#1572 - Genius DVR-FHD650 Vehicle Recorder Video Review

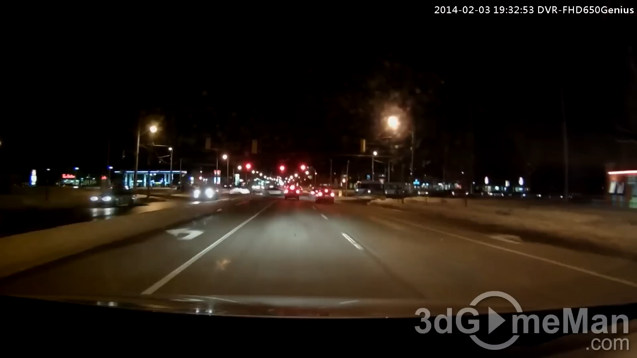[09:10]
second and it looks as if it is performing quite well you can see it by looking at the screen on the back very impressive for a camera that is fairly inexpensive and also pay attention to the quality of the microphone while it's not perfect it's not bad either and you know what this wouldn't be a bad camera if you were actually into video blogging you could just talk away while everyone watched and listens now i work from home so really that wouldn't be something that